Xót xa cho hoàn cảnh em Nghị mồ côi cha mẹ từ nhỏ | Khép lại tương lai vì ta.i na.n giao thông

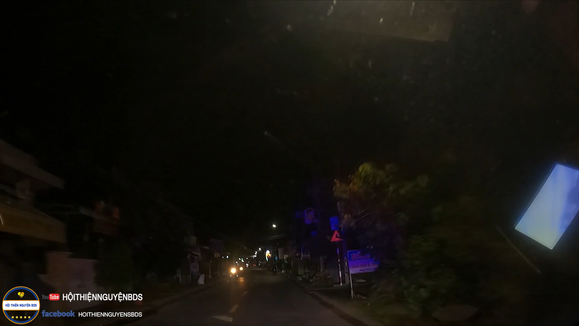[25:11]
bây giờ con cũng tới chợ An Phú của tỉnh An Giang. Đó, phía sau là cũng người nhà cũng rồi.